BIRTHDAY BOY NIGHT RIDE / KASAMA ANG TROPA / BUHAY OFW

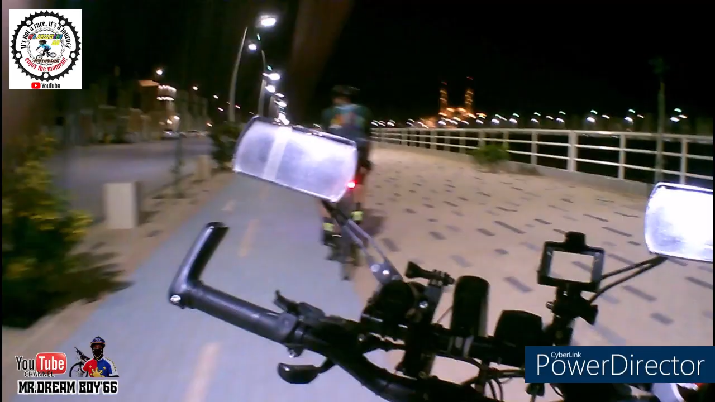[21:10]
Ano, heated eh. Bricks din yan, no bro, pininturahan lang. Oo. Oh. Oo, oh, sa Dubai, Abu Dhabi. Nakasubscribe ako doon, sa mga bikers doon. Oo. Oh. May bike lane na rin, mahaba. Hmm. Ano yun, ang haba ng bike lane na yun. May samahan doon.
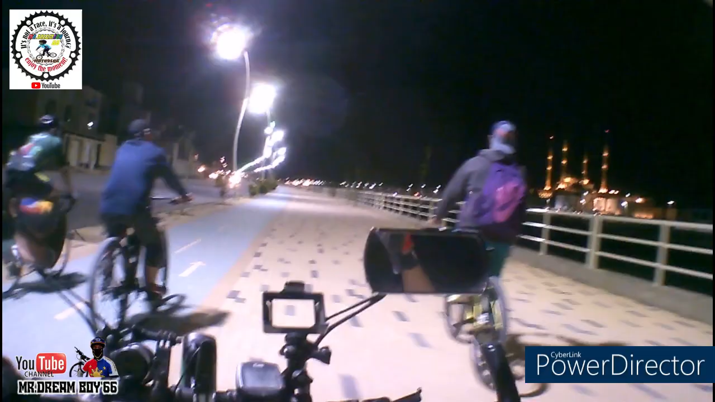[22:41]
Sa mosque, oh. Gabi-gabi ka lang magaganto. Pag hindi gumanda yung ano mo, health mo. Dito, dinadala mo sa kotse mo. Tapos, iiwan mo yung kotse mo.
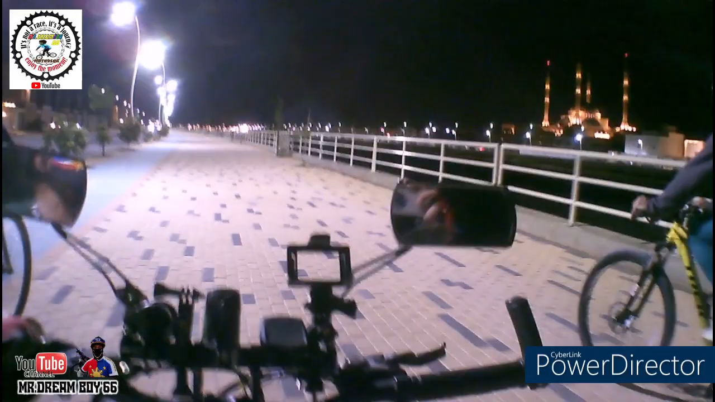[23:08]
Kaya dito kayo nakikita. Lugi ka, bro. Parang ako. Ang layo ng inuwian ko. Doon pa ako sa taas eh. Sa batas. Oo. Papunta doon sa Asia. Yung Asia store.